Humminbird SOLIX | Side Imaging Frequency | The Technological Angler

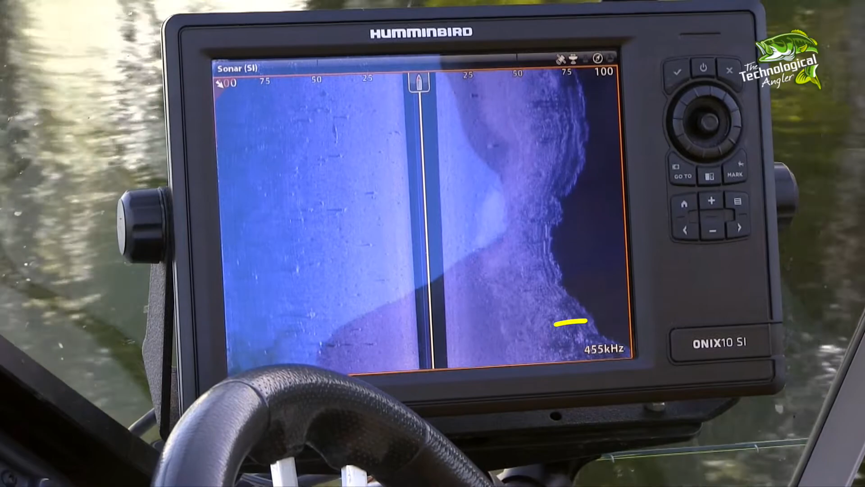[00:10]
For example, the 455 kHz side imaging frequency provides access to the longest available side imaging range.
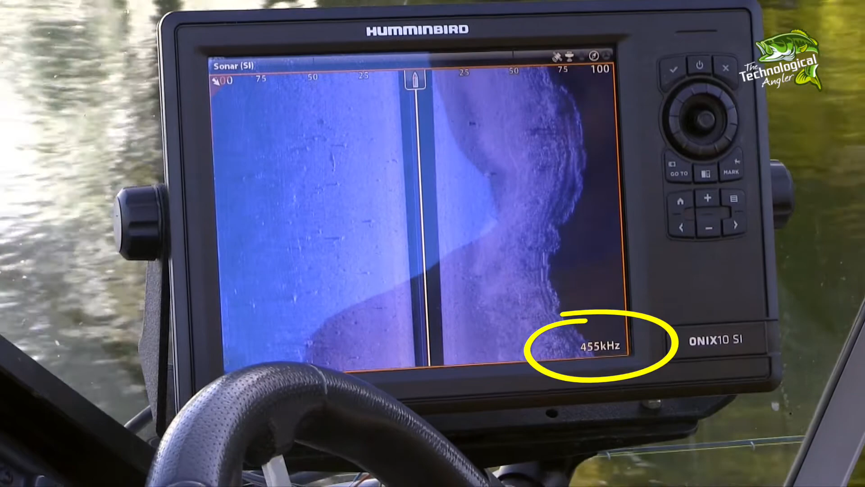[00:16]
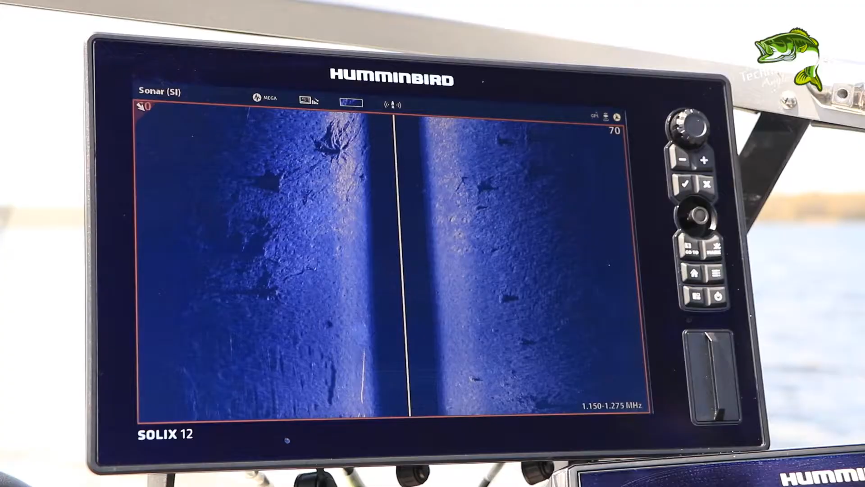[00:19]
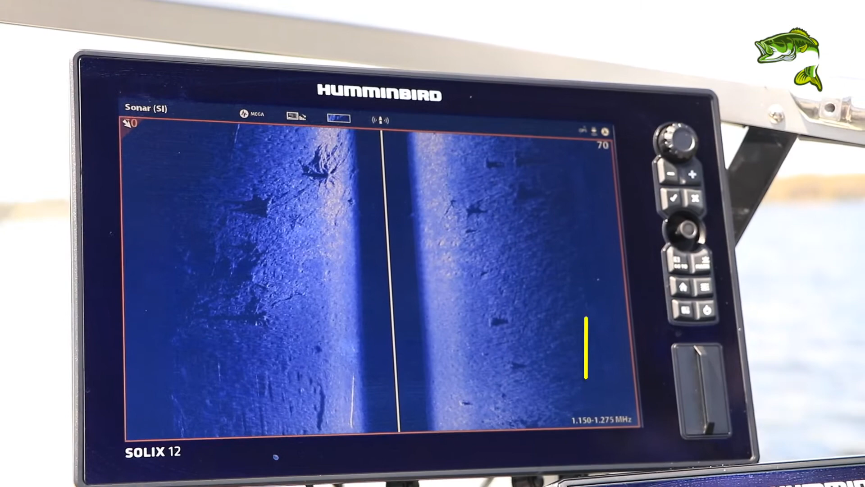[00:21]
On the other hand, the new mega-imaging frequency of 1.2 MHz provides the clearest,
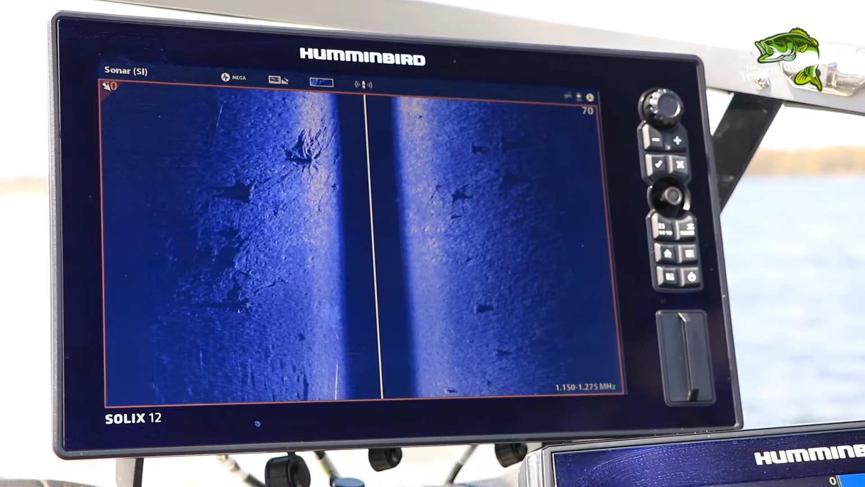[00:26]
sharpest, highest resolution side imaging views that are available.
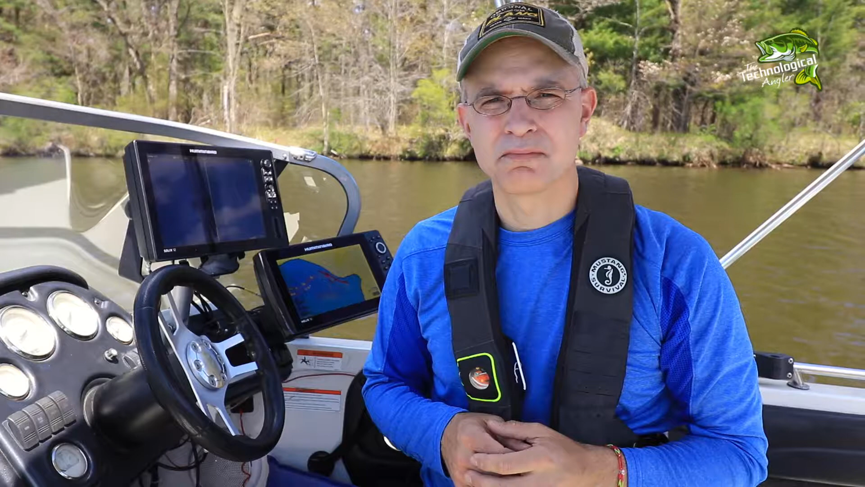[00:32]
The new Humminbird Solix system gives anglers the choice of three different side imaging frequencies, including 455 as well as 800 kHz, in addition to the mega-imaging frequency of 1.2 MHz. Let's learn how to adjust our Solix side imaging frequency.
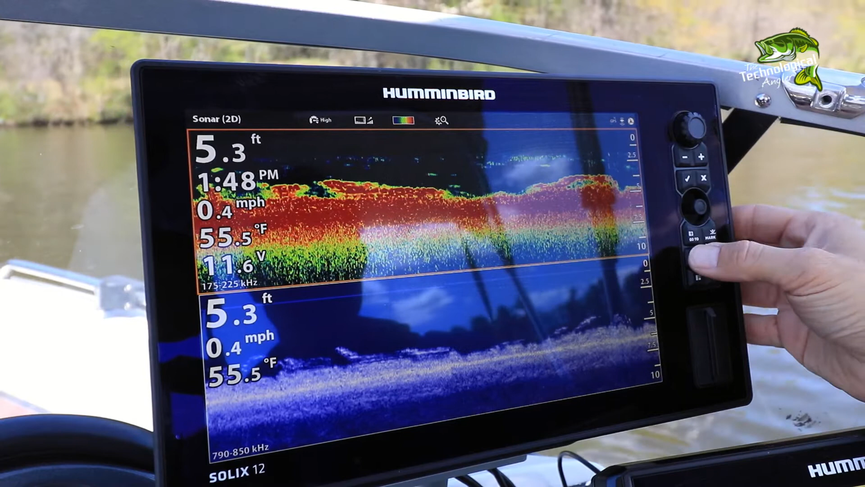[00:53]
On screen: depth 5.3 ft, water 55.5°F, speed 0.4 mph
From the Solix home screen, choose Settings, followed by Chirp Sonar. Then, under Side Imaging Chirp, choose Side Imaging Frequency Select and Display.
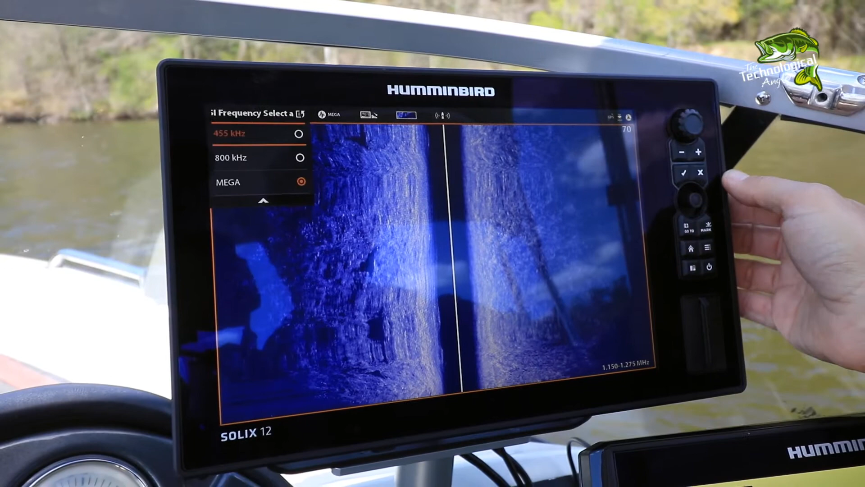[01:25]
you'll see the Side Imaging Frequency Select and Display submenu, from which you can choose your side imaging frequency.
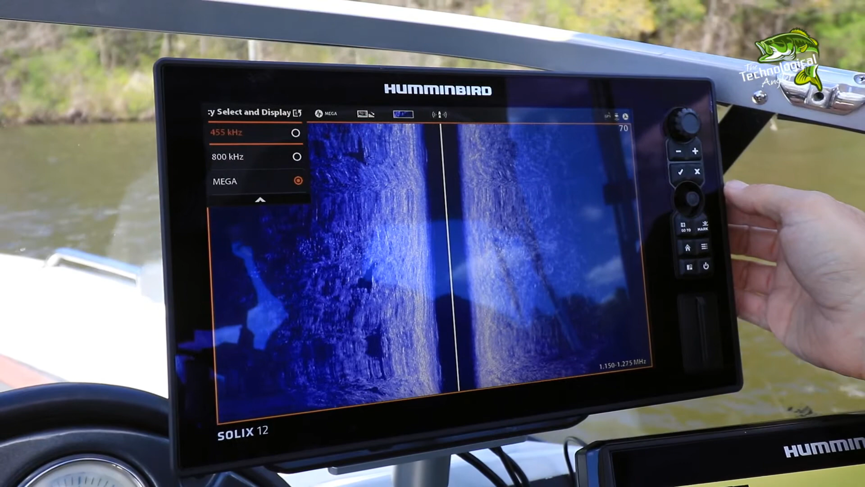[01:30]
You'll find one more very convenient option for adjusting your side imaging frequency, right at the top of the Side Imaging window.
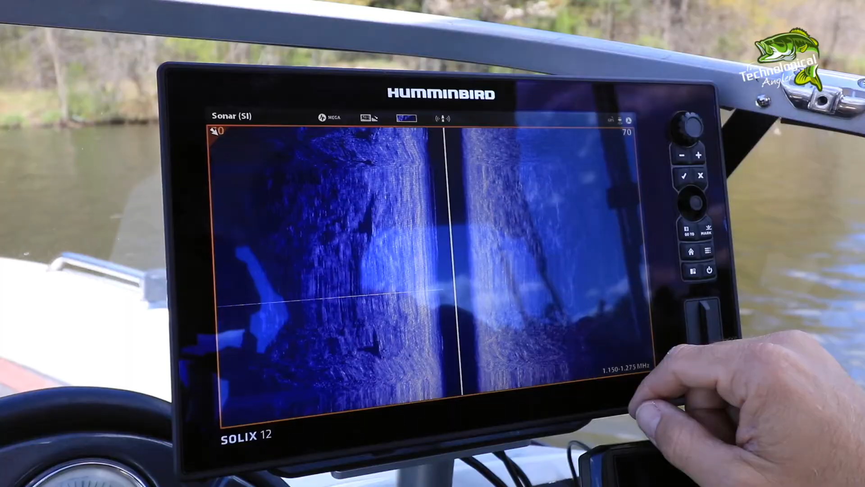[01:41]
By simply tapping the frequency label,
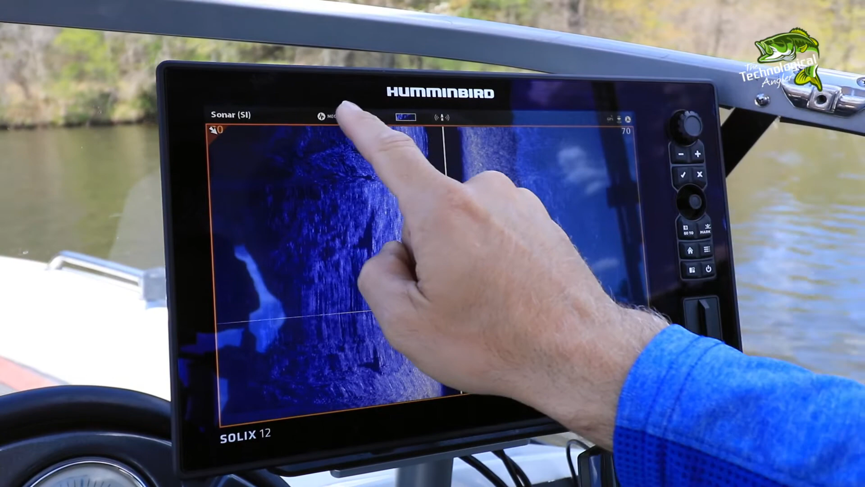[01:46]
you'll drop down that same Side Imaging Frequency Select and Display submenu, from which you can choose a new side imaging frequency.
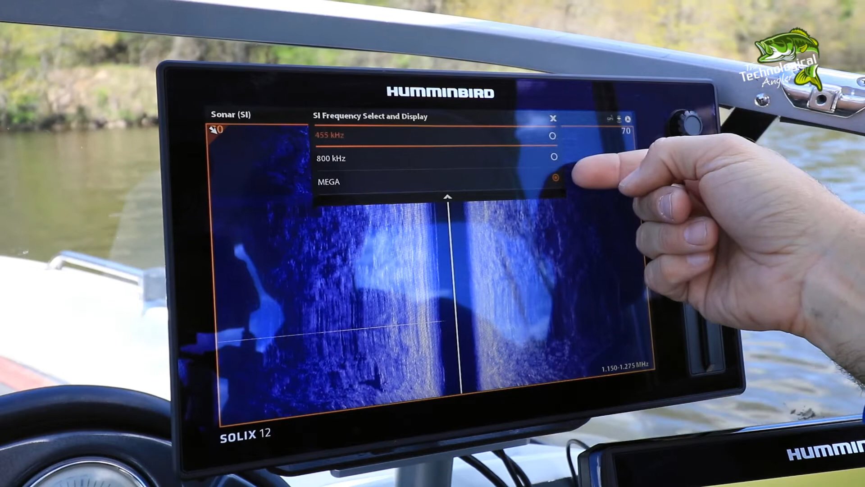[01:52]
The power of Solix and mega-imaging is matched only by the Solix system's ease of use.
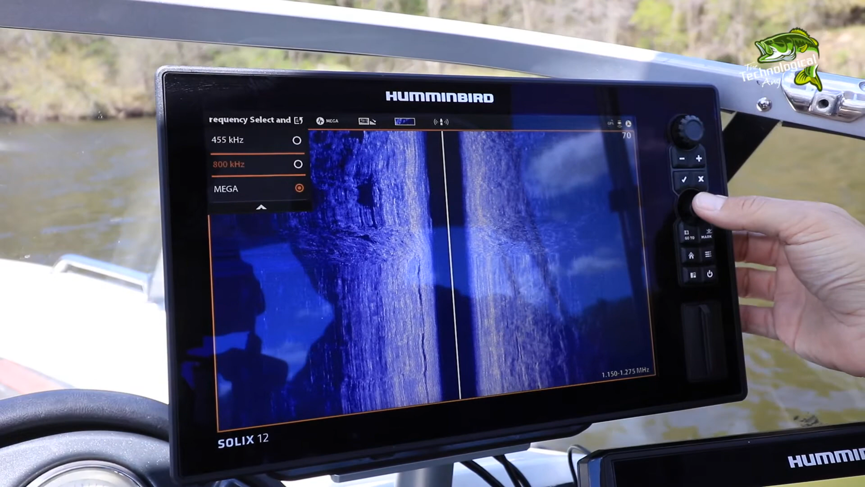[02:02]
With any one of these methods, you'll be able to rapidly adjust your side imaging frequency,
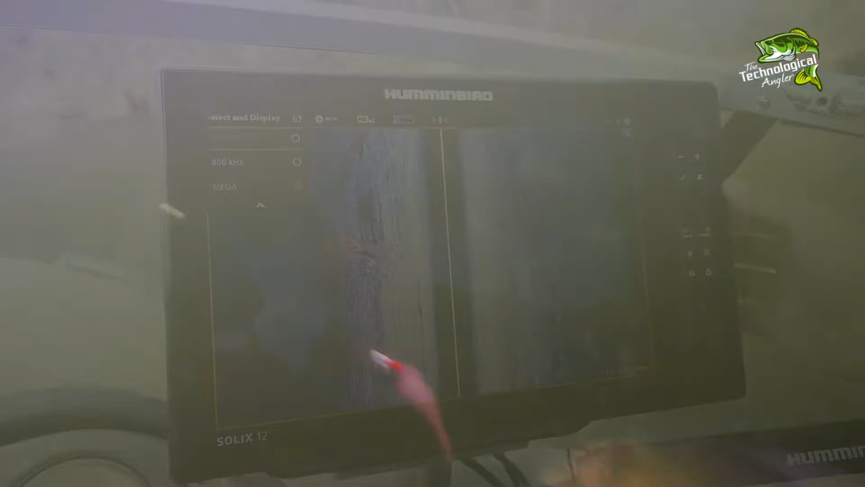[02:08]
and make the most of those precious moments when you're on the water.